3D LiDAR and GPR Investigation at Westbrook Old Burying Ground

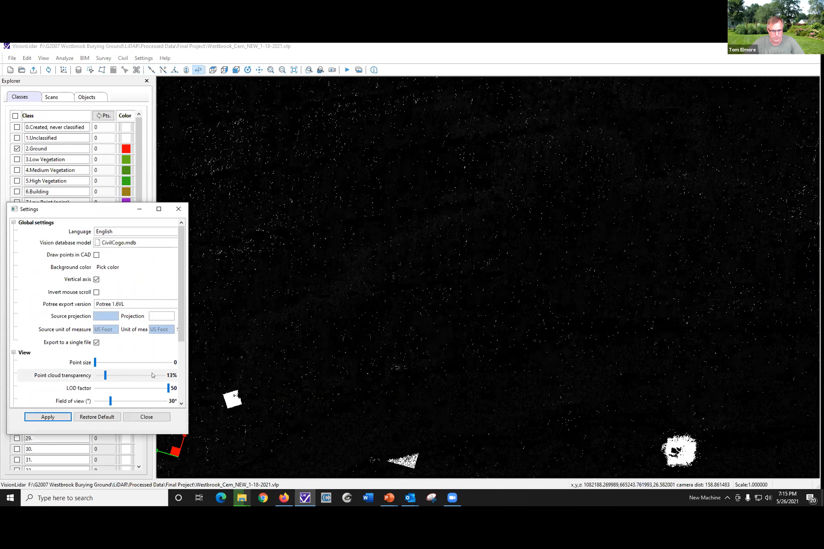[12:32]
We can create that map that you saw early on in the presentation.
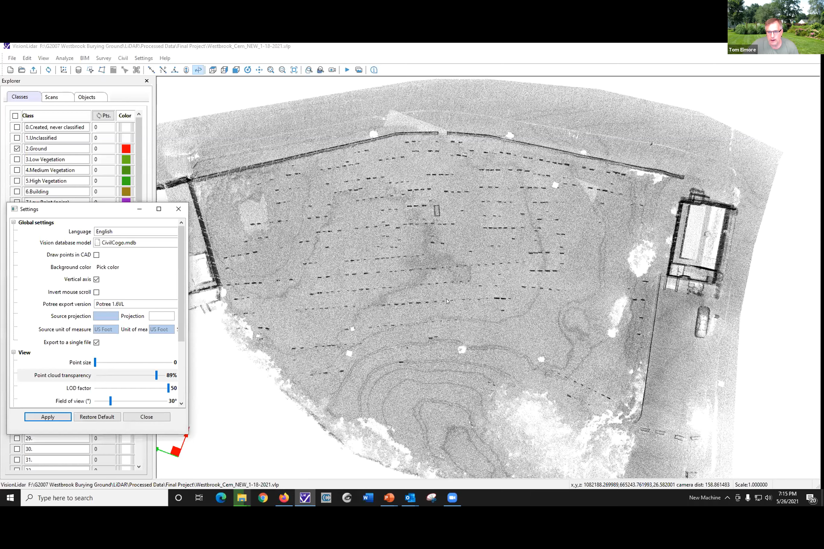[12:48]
they were able to take my data and incorporate it into their software. And I was also able to export this data into AutoCAD to create the base map in AutoCAD,
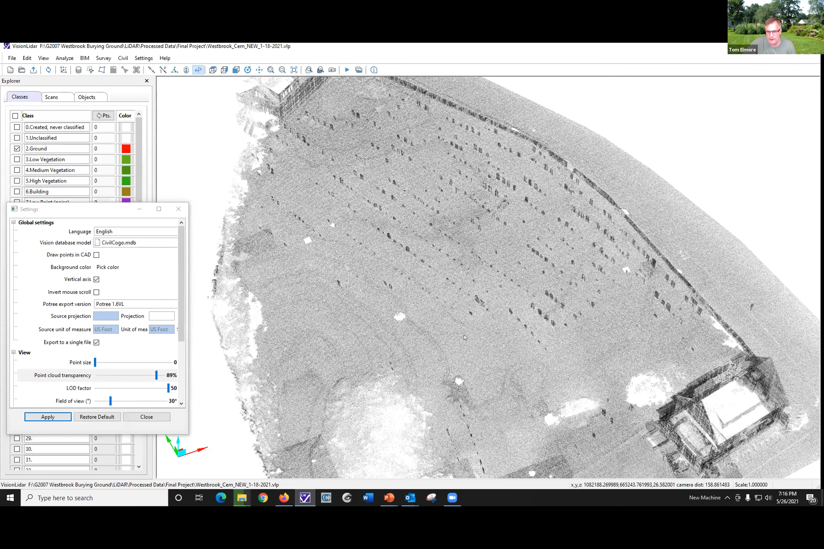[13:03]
upon which Doria and Cameron were also able to create some of their maps. But the software also gives me the ability
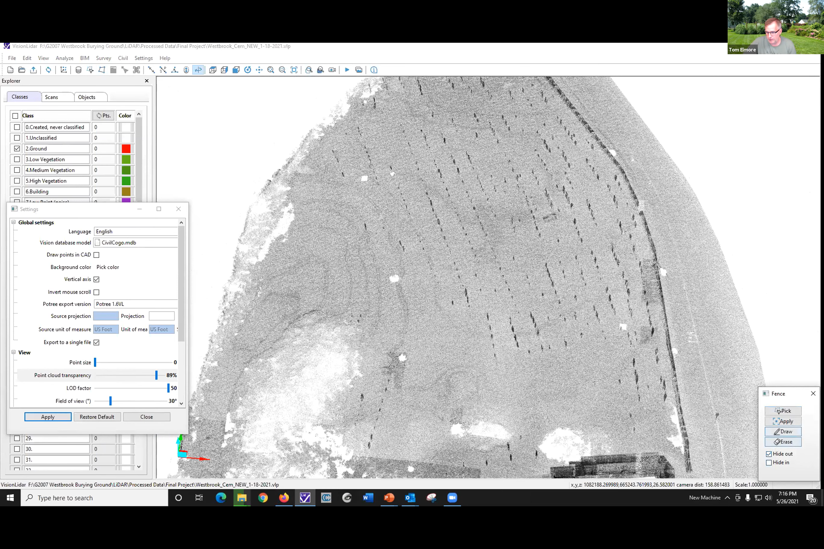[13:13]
to create some pretty nice cross sections.
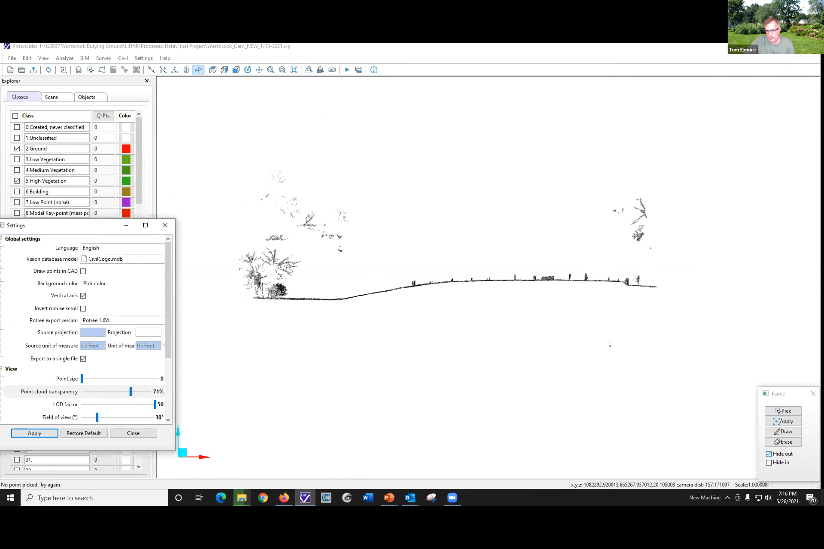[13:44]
we can create these cross sections, and they're to scale within 1 to 3 centimeters.
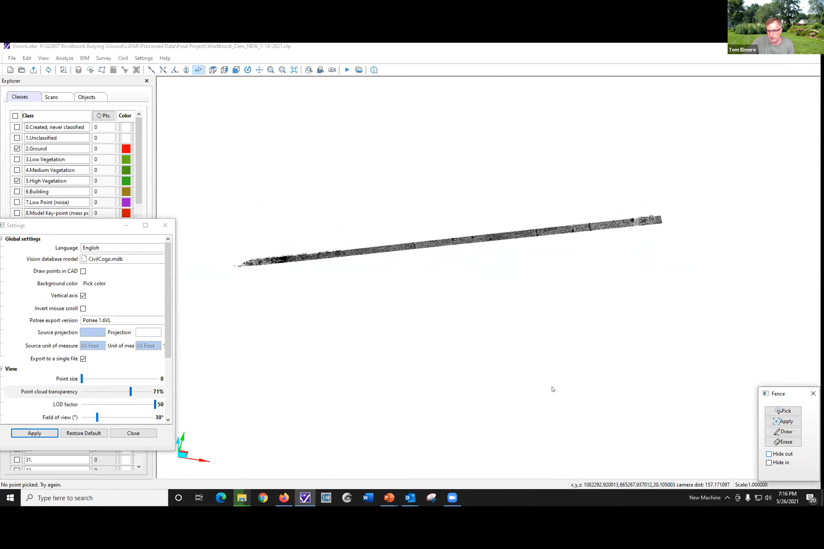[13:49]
And I can't draw that accurately as a landscape architect.
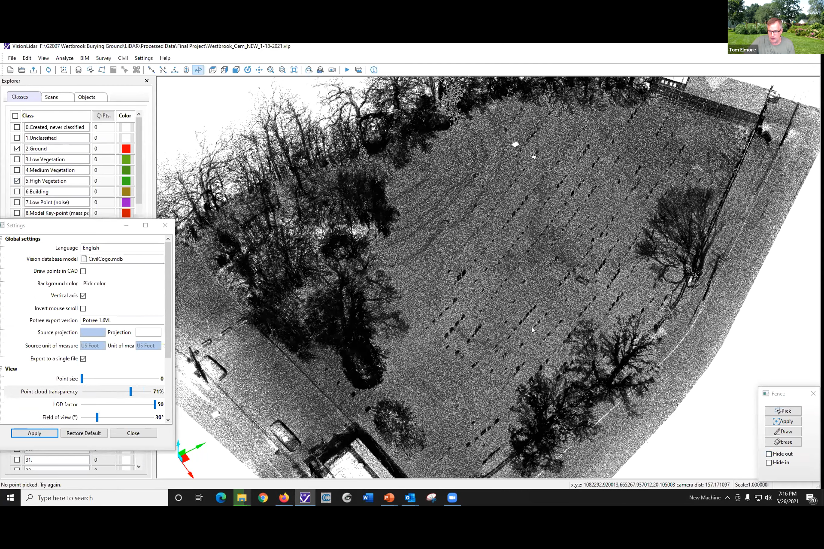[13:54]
You know, the surveys that we get by surveyors are not that accurate. And
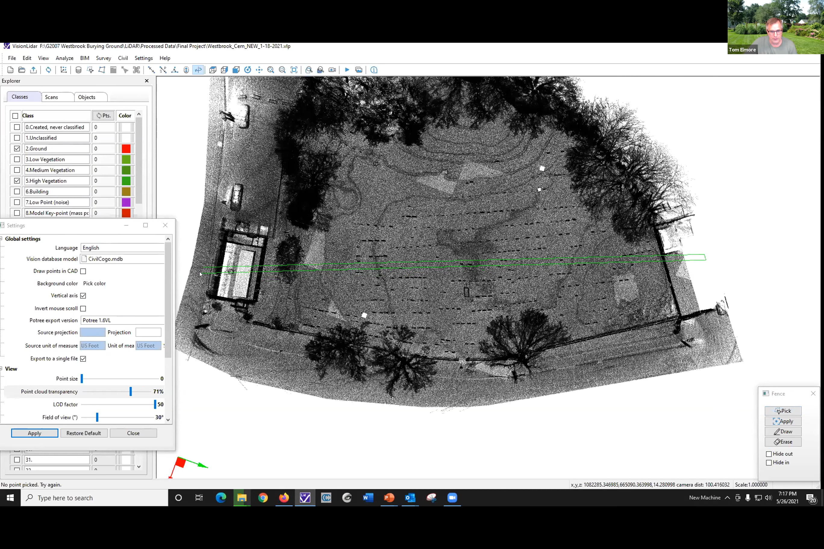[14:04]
so the level of detail that the LiDAR creates really is pretty phenomenal.
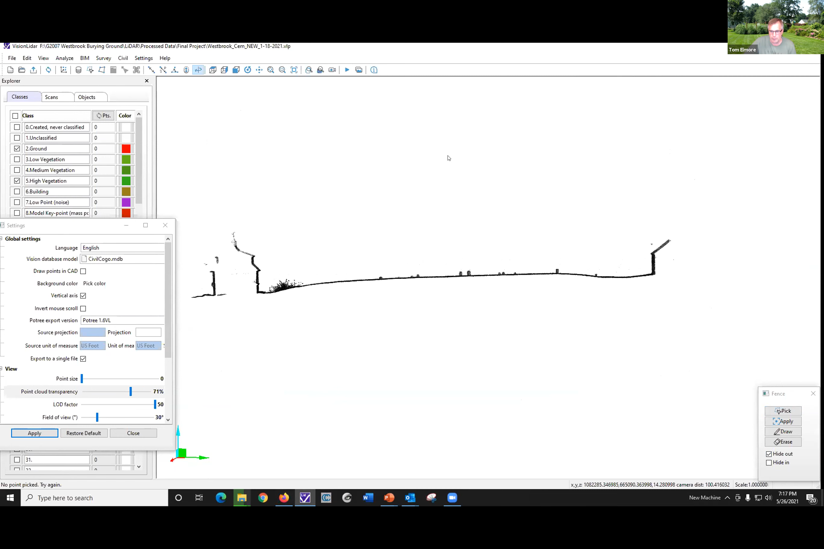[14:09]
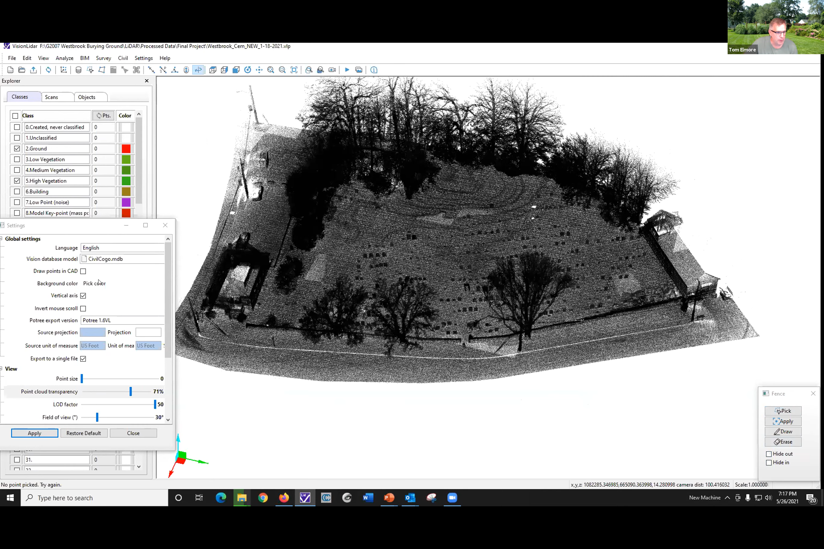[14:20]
But for presentation purposes, I do like to present it in color just because it's easier. And, you know, I also like to say that we're not looking at photographs. These are little tiny dots.
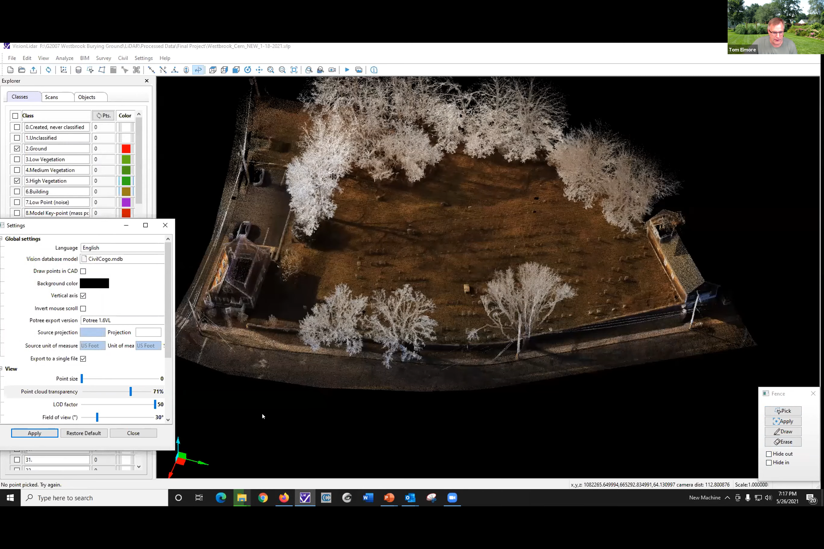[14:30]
And so if I zoom in and zoom in and zoom in,
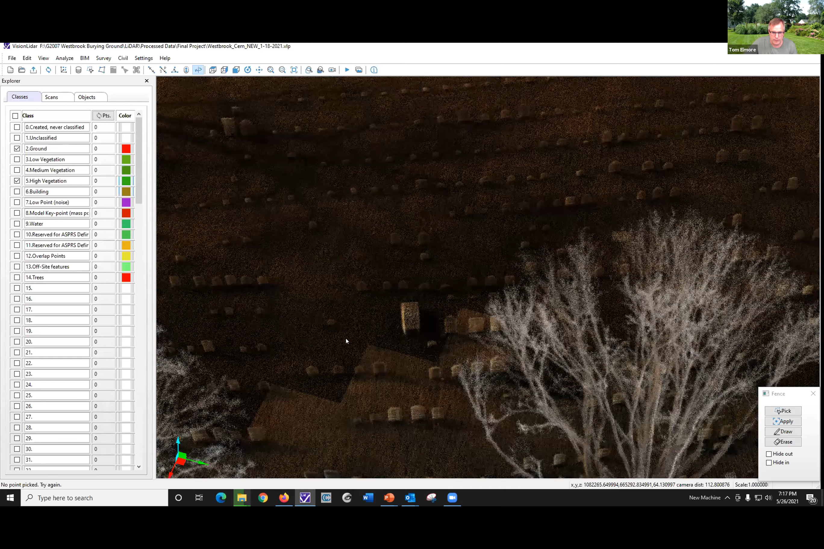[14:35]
so each one of these dots that you see here on the screen, that's what makes up the point cloud, hence the name point clouds, the points or the dots.
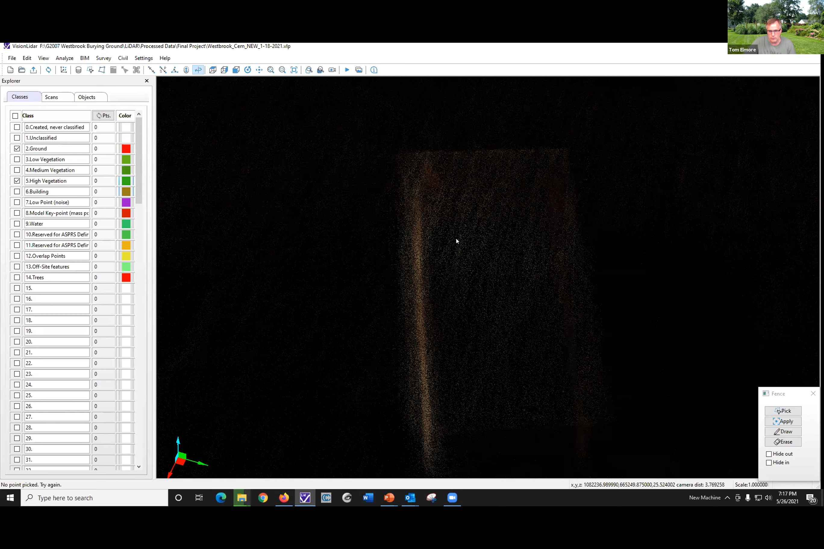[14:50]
So the resolution is not sufficient enough to read the text on the headstones, but it's certainly good enough to see
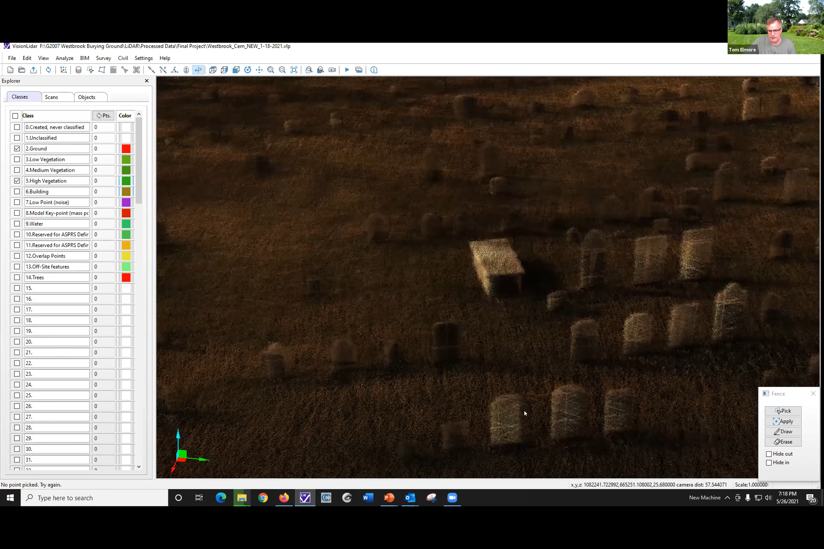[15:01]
which stone you're standing in front of, whether it's a footstone or a headstone. There's a stone over here that's lying down.
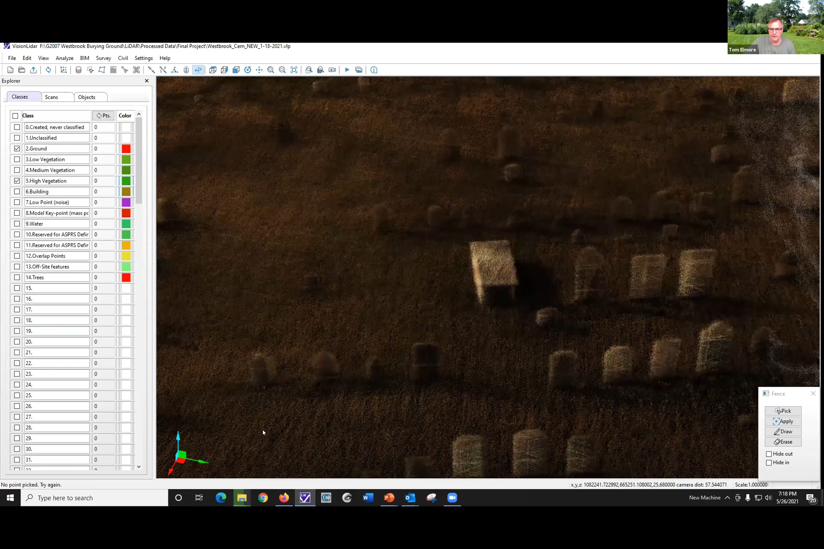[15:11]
You know, so if I rotate it, it stays on the ground.
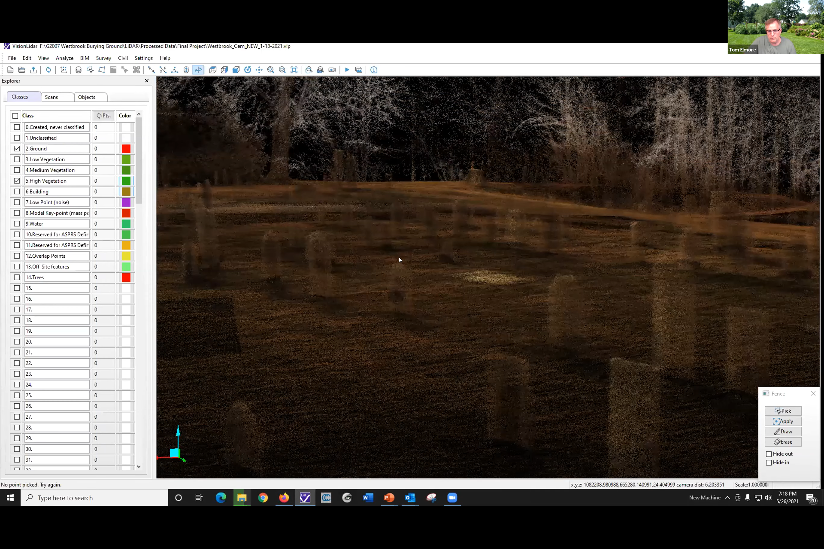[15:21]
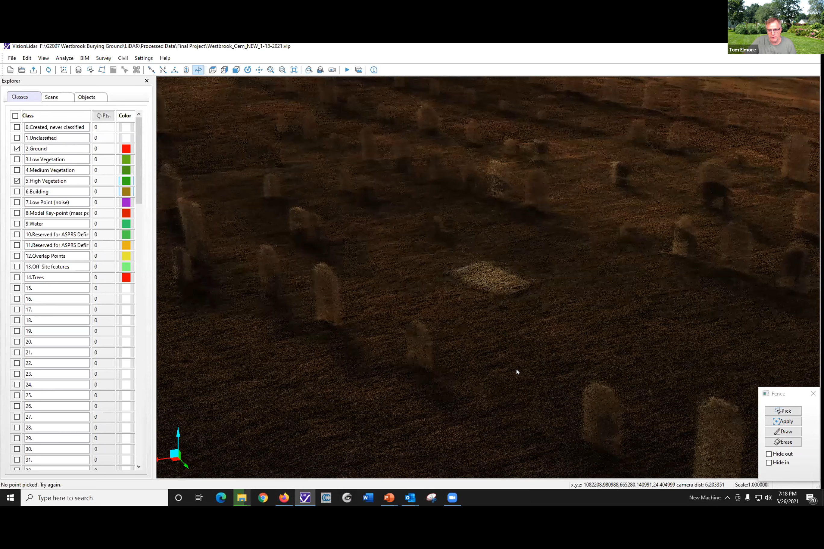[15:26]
So it really is pretty amazing, the technology and the way that we're able to
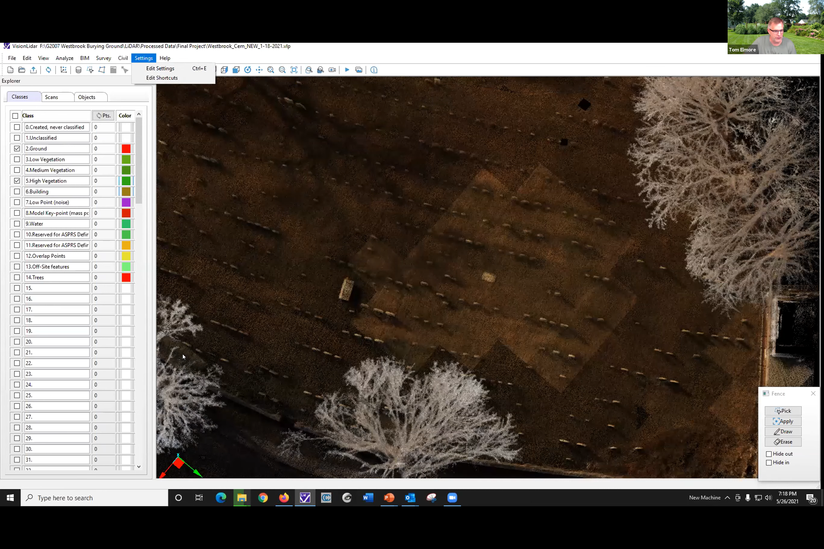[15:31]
present data that we really couldn't present a couple of years ago because the technology didn't exist. The scanner that I have came out in the spring of 2018,
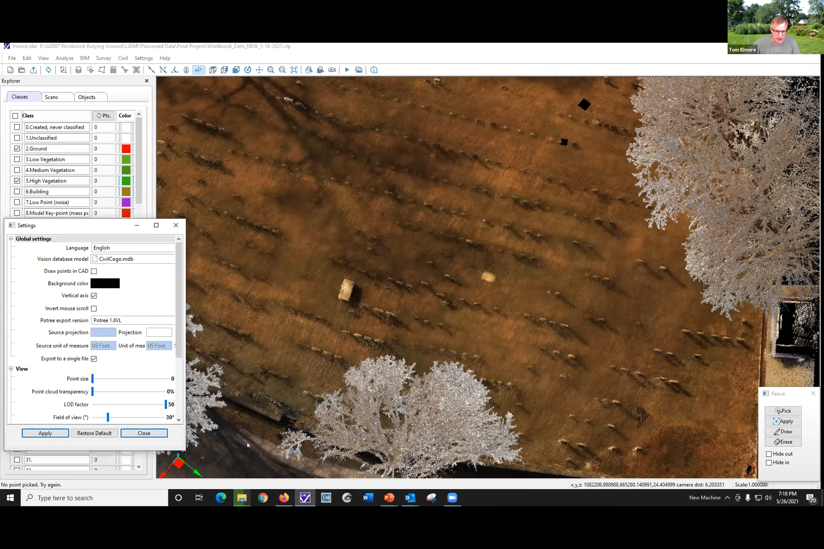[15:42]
and my first scanner was number 3 off the assembly line.
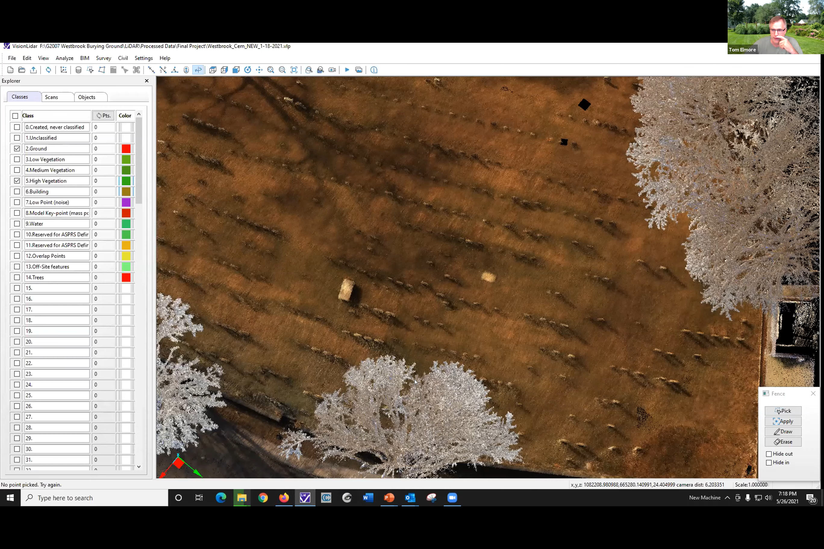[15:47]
And now I'm working with a second generation scanner.